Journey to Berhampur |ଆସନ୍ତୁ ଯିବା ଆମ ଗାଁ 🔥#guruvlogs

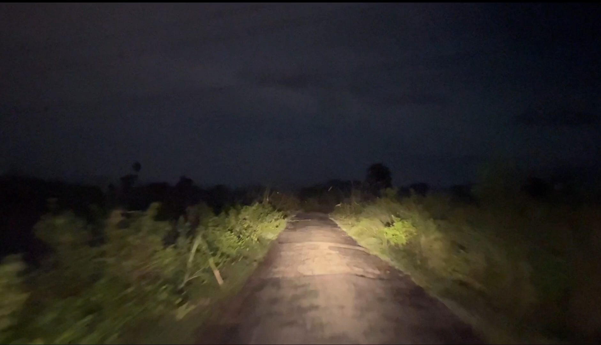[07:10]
ଦେଖିପାରୁଥିବ ଆମ ଗାଁର ରାସ୍ତା କୋଉଭଳିଆ ମାନେ ଦୁଇ ସାଇଡ୍ ଦେଖିପାରୁଥିବ ପୁରା ଅନ୍ଧାର ମାନେ ଯିଏ ବି ଆସିବ ନର୍ମାଲି ଲୋକ ମାନେ ପୁରା ଅନ୍ଧାର ଖାଲି ଯଦି ଗାଡ଼ି ଲାଇଟ୍ ଥିଲା ତ